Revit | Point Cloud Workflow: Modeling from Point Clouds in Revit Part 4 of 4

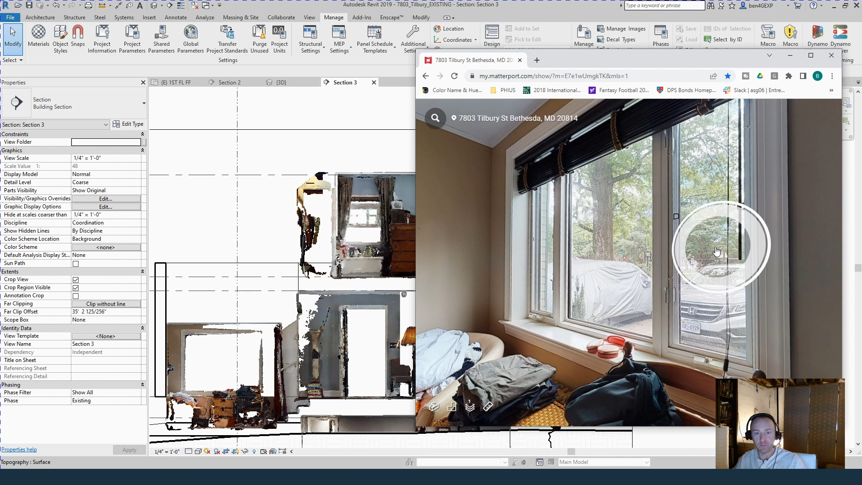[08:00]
really it's sort of a field-made or maybe a factory mold three window set with this big center and then probably two casements on each side. Back here, where I thought it looked like maybe just a fixed window,
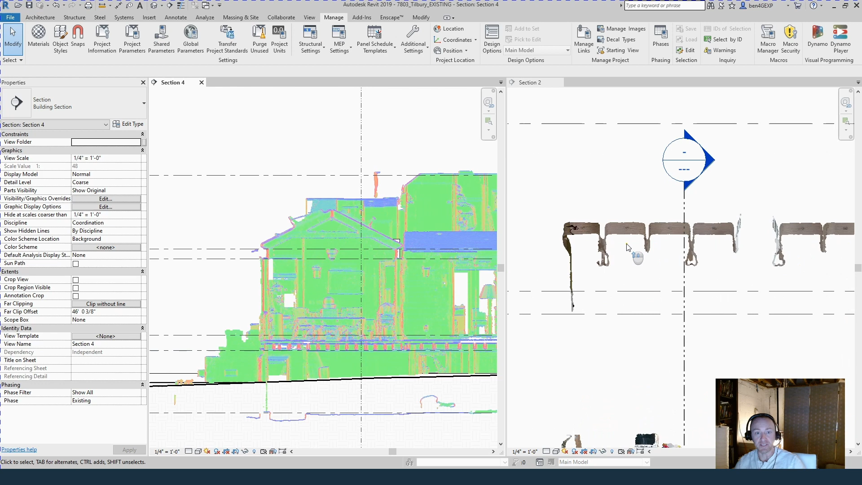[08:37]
If I cut a couple sections through here, I can see real clearly the spacing of the joists. If I need that, I can come into this section. I've set it to normals, and I can just take a quick detail line dimension that's about nine inches, so it's probably two by ten. I can see the collar ties are two by eights. I can see the distance from the floor up to the collar ties or up to the peak. I can see the framing from the deck below, and I can see the slope,
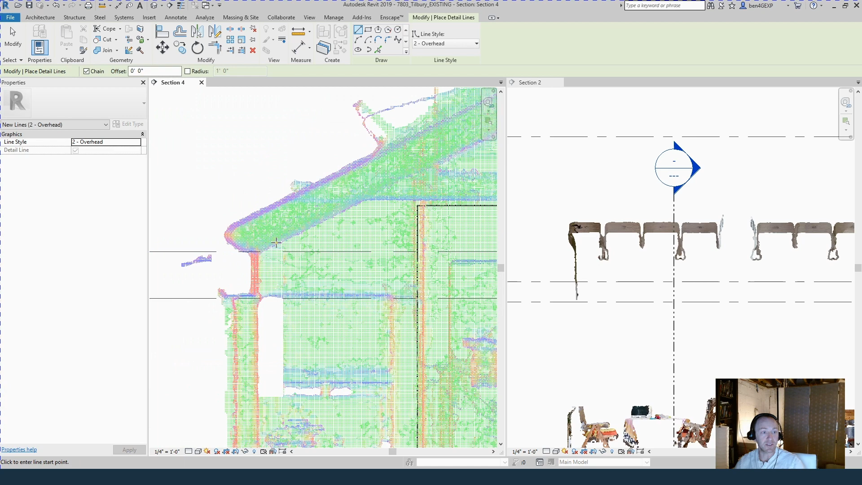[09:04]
so I don't have to worry about trying to measure at the wall and measure at the peak. I just take a slope, do an annotate, do a spot slope, and there we go, five and three quarters out of 12.
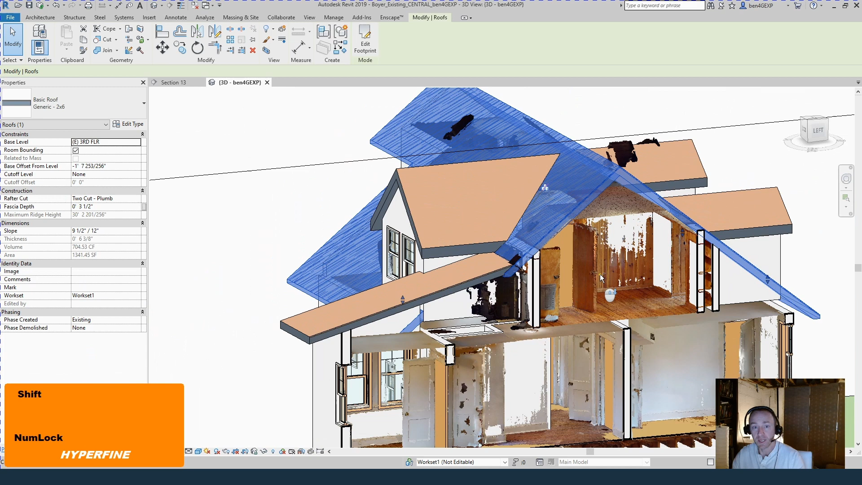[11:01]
The rafters do form the ceiling, and so I'm able to see exactly the slope of it and sort of get an idea for the thickness of the roof, that type of thing. So all in all, I'm loving it.